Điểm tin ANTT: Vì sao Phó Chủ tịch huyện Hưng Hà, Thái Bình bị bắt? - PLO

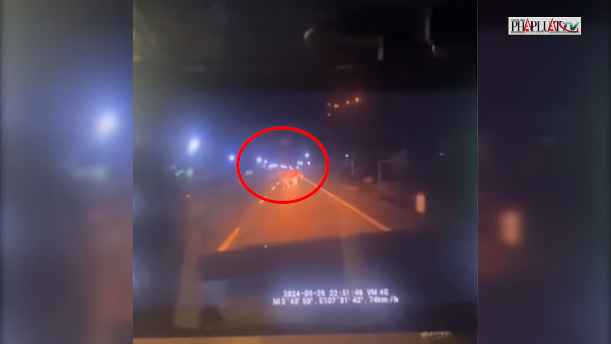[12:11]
hướng thị trấn Chư Ti, huyện Đức Cơ, đi cửa khẩu quốc tế Lợi Thanh. Lúc đến km 228 cộng 200 thuộc thôn Chư Bồ Hai xã Iakala,
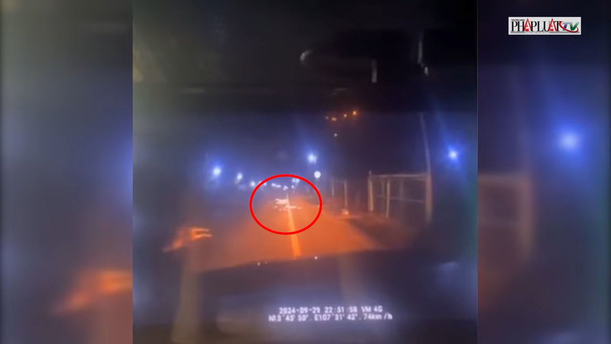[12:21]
thì xảy ra tai nạn xa máy do anh Tê cầm lái tông thẳng vào đằng bò thả rồng đi qua đường.
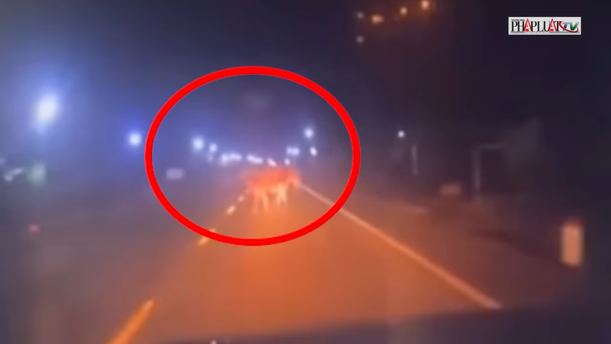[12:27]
Cú vai chạm mạnh khiến anh Tê tử vong, con bò bị tông cũng chết tại chỗ.